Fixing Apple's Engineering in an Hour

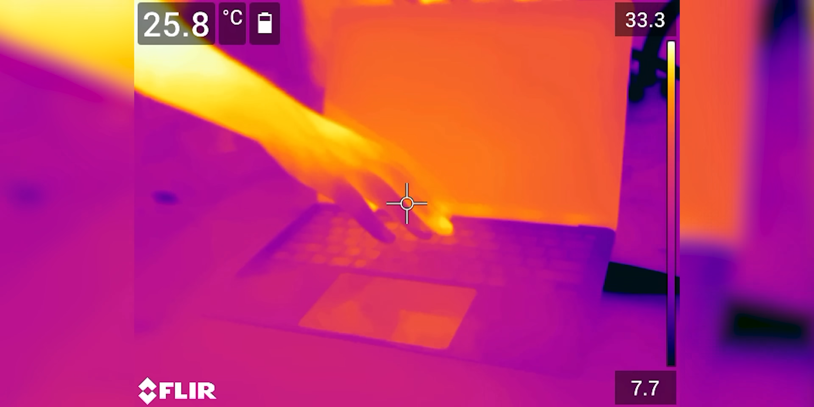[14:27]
On screen: spot 25.8°C
Look, Alex's hand is actually warmer than the surface of the laptop. Hey, do you have less blood flow in your pinky?